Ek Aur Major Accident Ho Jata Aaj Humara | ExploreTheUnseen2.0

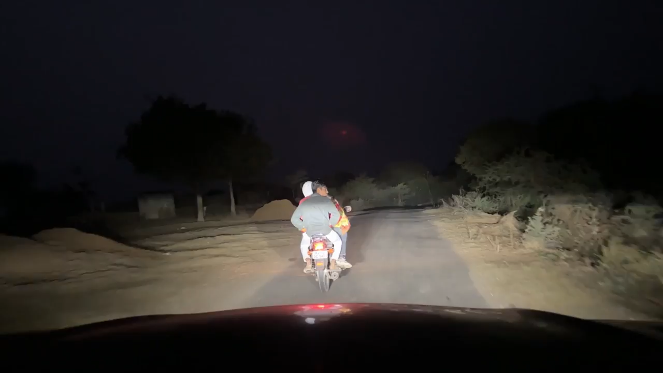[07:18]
अब ये ना बेसिकली घुसना नहीं था लेकिन आगे वाली गाड़ी ना जीपीएस फॉलो कर रही थी और जीपीएस में यही रास्ता दिखा रहा था, तो अब इस रास्ते में देख रहे हो भाई एकदम खतरनाक ही है, थोड़ा सा आगे है वो हमसे।
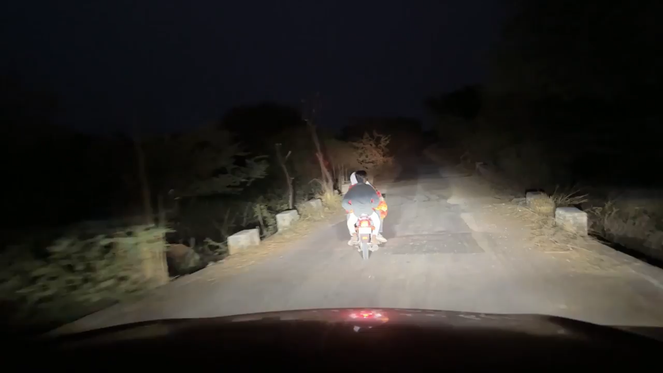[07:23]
ये रास्ता ना हमें क्योंकि पता था कि भाई सीधा सीधा रास्ता जहां से हम निकले थे ना वहां से हम NH 8 पे टच करते, अब ये रास्ता ना अंदर अंदर से होके हमें ले जाएगा, विच इज नॉट सेफ।
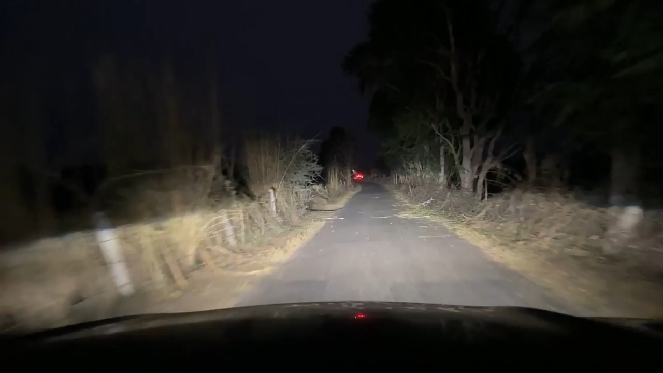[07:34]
बट दो अभी 6:30 ही बज रहे हैं तो फिर भी यार अंधेरा तो हो ही गया है।
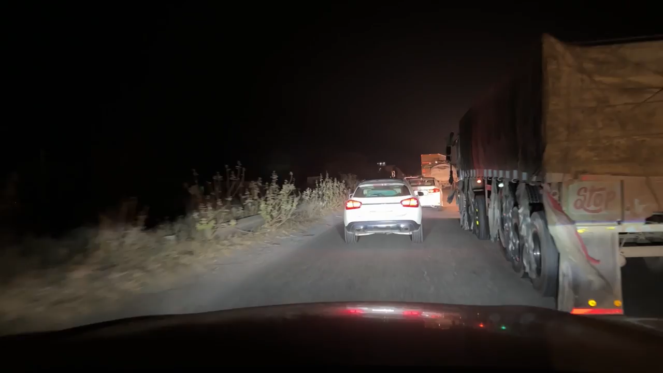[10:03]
बगल से किया निकली और उसके पीछे से फॉर्च्यूनर, और जैसी गाड़ी ट्रक को हम ओवरटेक कर रहे थे, मतलब बहुत कम स्पीड थी, सामने से निकली एक भैंस, मतलब एक काली भैंस।
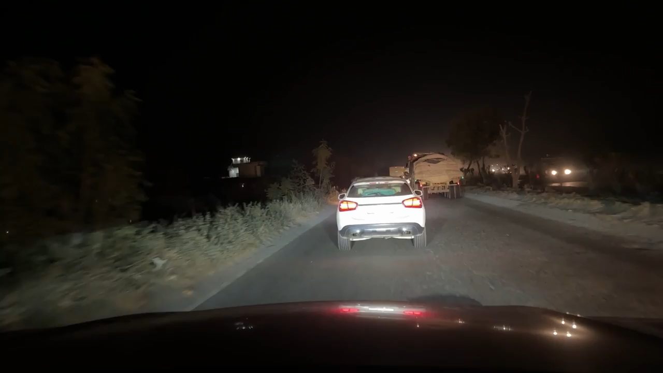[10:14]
भाई ट्रक वाले ने ब्रेक लगाया, पीछे से जो गाड़ियां थी ना वो साइड से, उनको लगा कि भाई क्या ट्रक ब्रेक लगा रहा है, यू टर्न वगैरह होगा, और बहुत तेजी में एक फॉर्च्यूनर वाला भाई निकाल के ले गया।